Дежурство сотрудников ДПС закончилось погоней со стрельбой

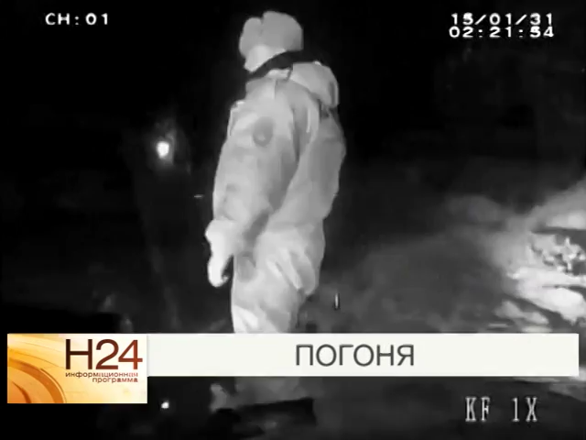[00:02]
Обычное дежурство сотрудников ДПС закончилось погоней со стрельбой. Инцидент произошел в выходные в Лосогорском районе Саратовской области.
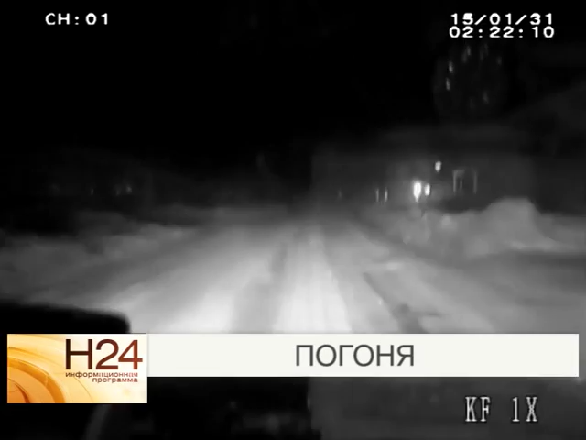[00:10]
У одного из домов по улице Набережная водитель автомобиля Лада Приора не подчинился требованию сотрудников полиции остановиться и попытался скрыться. Уходя от преследования, нарушитель выехал на трассу, ведущую в Саратов. Чтобы остановить лихача, один из сотрудников полиции выстрелил по колесам преследуемого автомобиля.
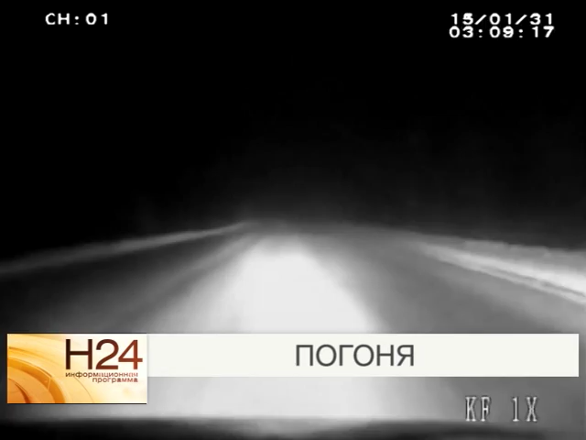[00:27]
В результате стражи порядка задержали хулигана. Им оказался 25-летний мужчина. В момент задержания он находился в состоянии алкогольного опьянения.